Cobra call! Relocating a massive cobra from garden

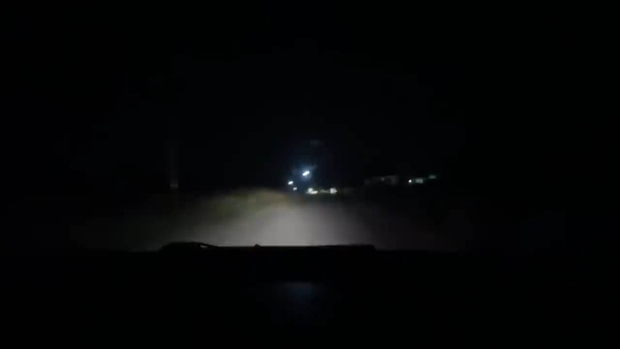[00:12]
But yeah, it's about a 30-minute drive. I'm hoping to make it in about 15. Yeah, I'm excited. Let's go. All right, I've just reached the main highway, and I'm traveling at a much more substantial speed now. I believe it is a monocled cobra, which would be a snake I haven't caught a whole lot around this area before, and actually haven't caught a whole lot ever.
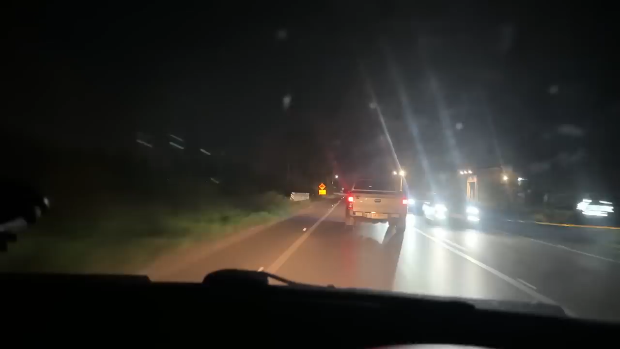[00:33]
But yeah, I'm just gonna try my absolute best to get there as fast as possible.
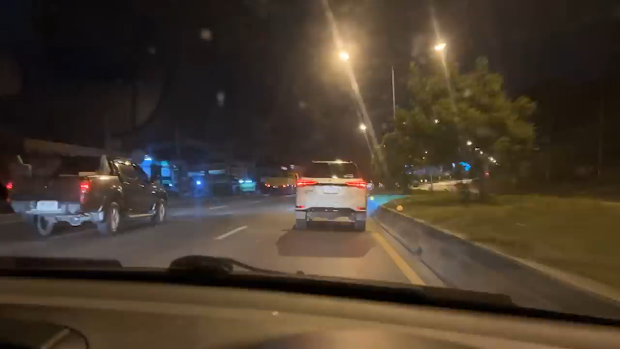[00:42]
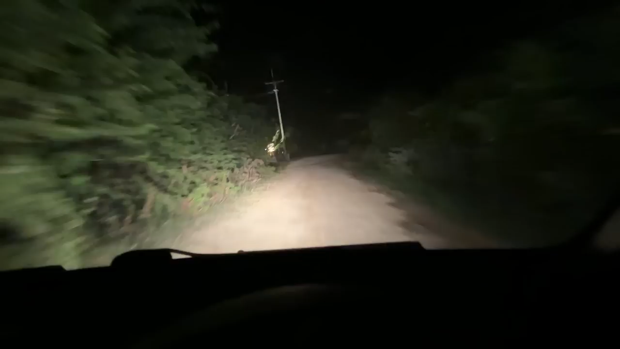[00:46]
Just pulling up to the spot now after a really
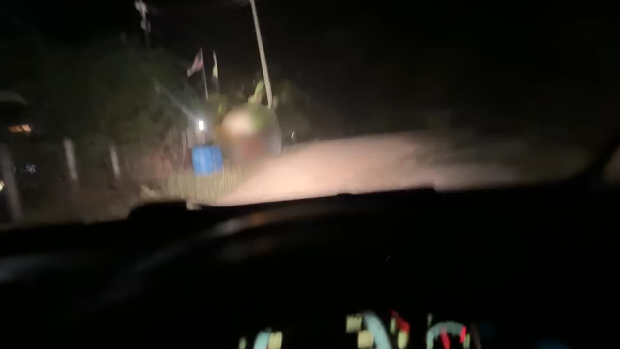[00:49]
fast and reckless, and somewhat reckless drive.